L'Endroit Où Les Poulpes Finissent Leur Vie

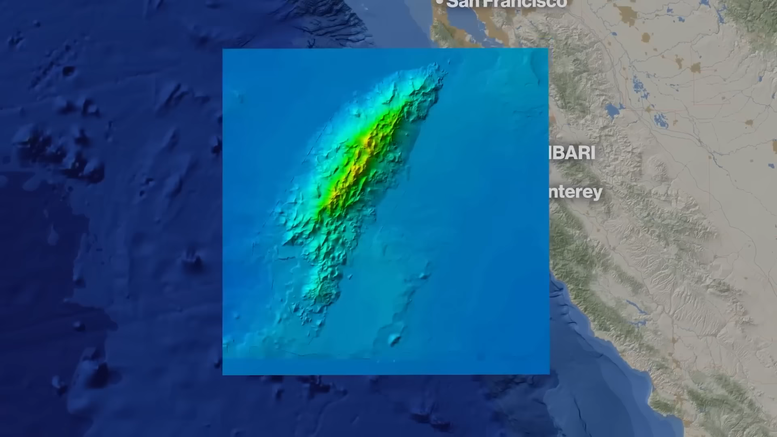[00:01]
Voici le jardin des pieuvres, le plus grand rassemblement de pieuvres au monde.
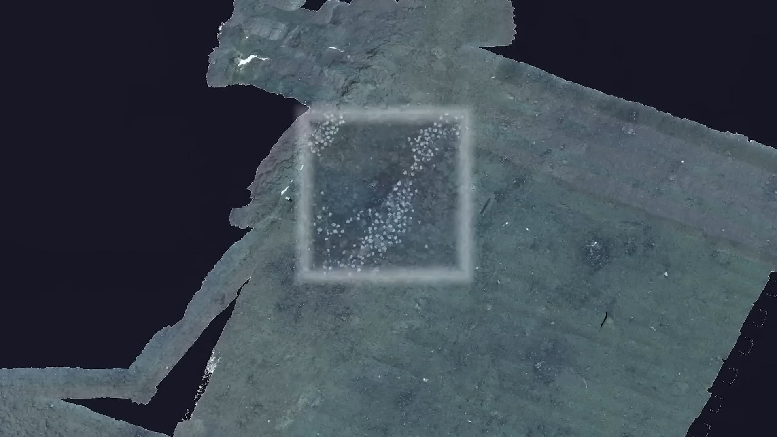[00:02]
Des milliers de ces créatures se rassemblent au même endroit, environ 3200 mètres sous la surface de l'océan.